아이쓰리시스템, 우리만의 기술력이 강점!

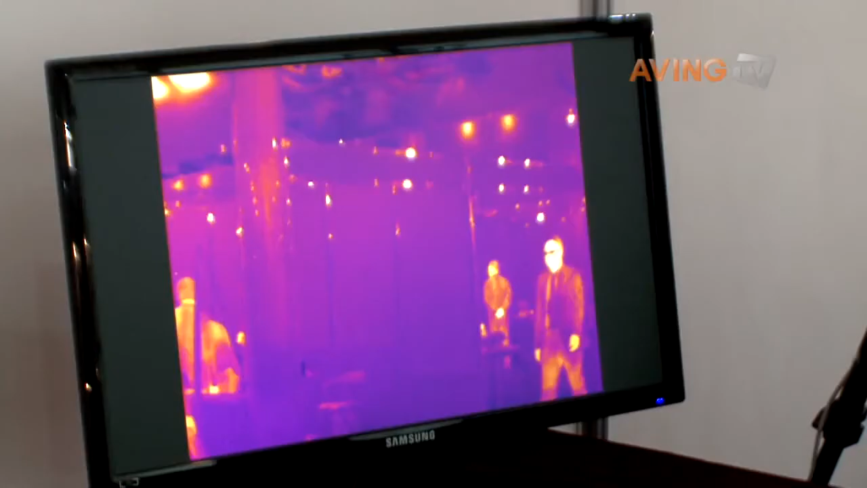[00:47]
전방 수 킬로미터 이상의 바깥에 있는 물체까지도 정확하게 식별을 해낼 수 있으며,
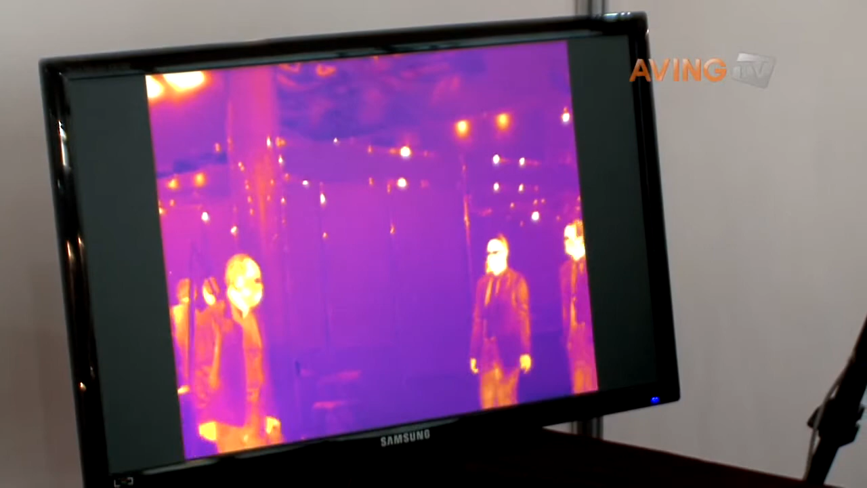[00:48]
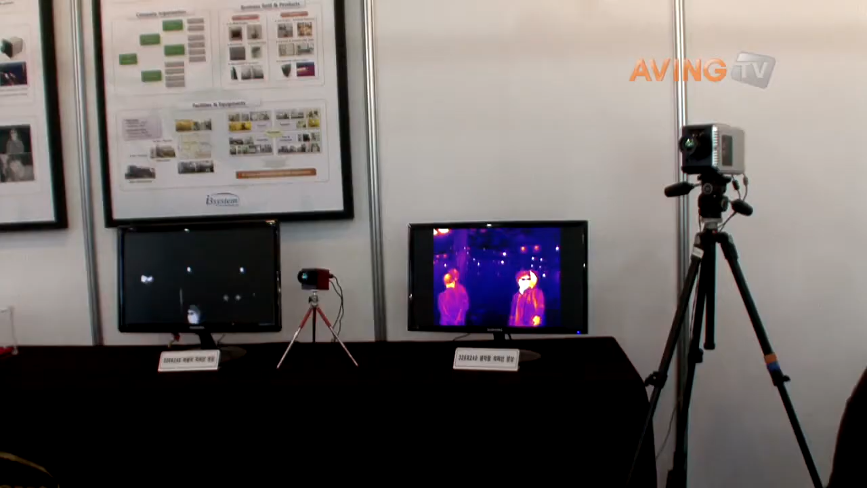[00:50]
날씨의 유무나 빛의 유무에 상관없이 무얼광 상태에서도 물체를 바라볼 수 있는,
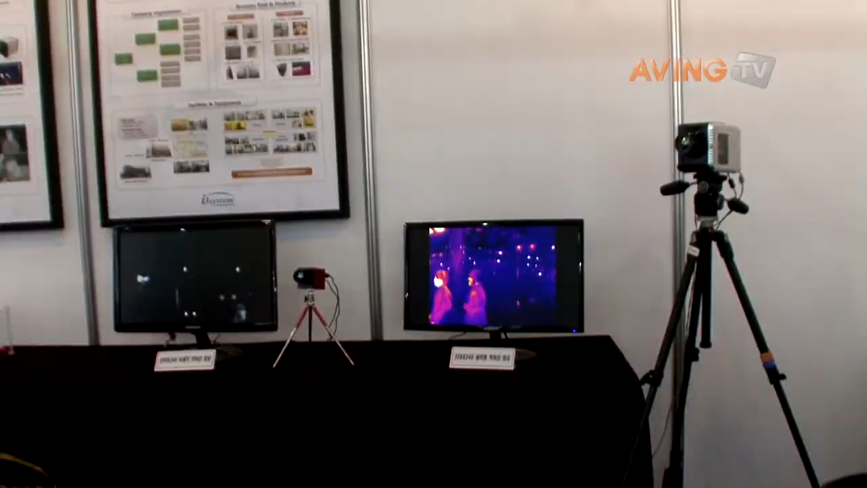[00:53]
관측할 수 있는 장비입니다. 그래서 들어오고 있는 열을 원으로부터 나오고 있는 적외선을